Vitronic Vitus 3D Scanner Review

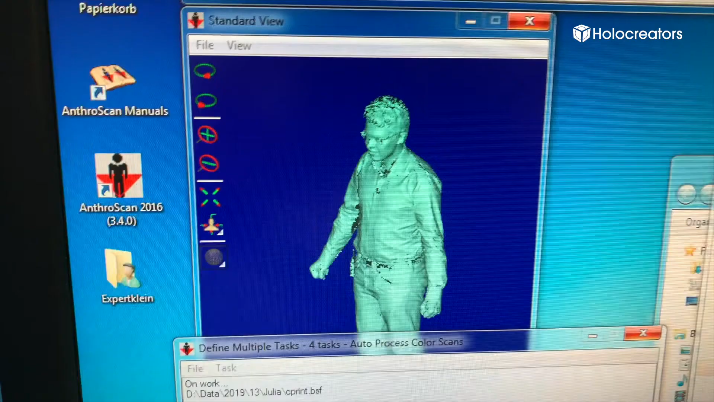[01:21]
and that is getting transformed into a 3D model.
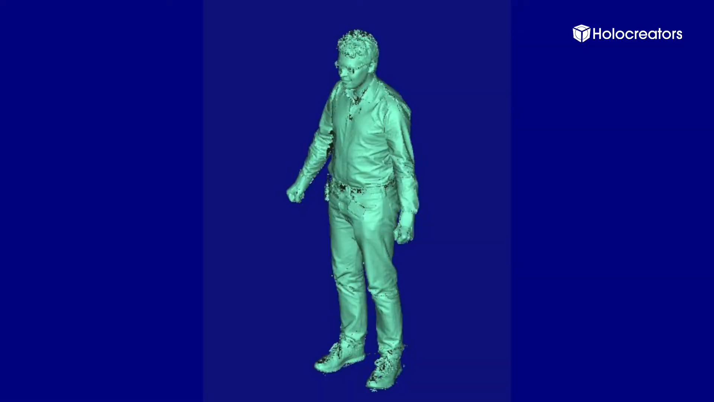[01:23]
And there's also a separate camera on there that is recording the color,